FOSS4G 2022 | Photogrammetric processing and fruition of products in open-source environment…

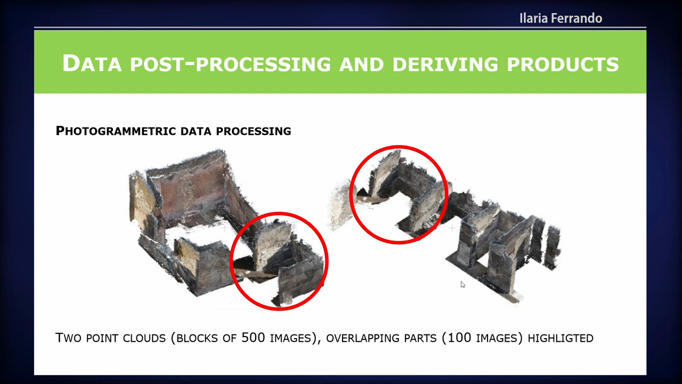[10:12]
and this part is the common part formed by 100 images.
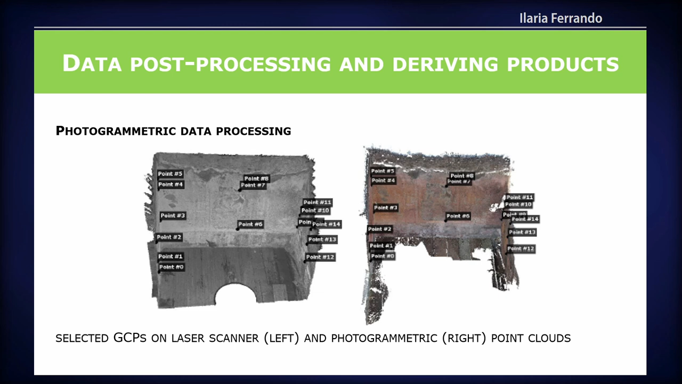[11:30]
These are the points. These are the points in the laser scanner point cloud, and these are the points, the same points, of course, in the photogrammetric point cloud. We check, of course, the results we obtained comparing the two point clouds,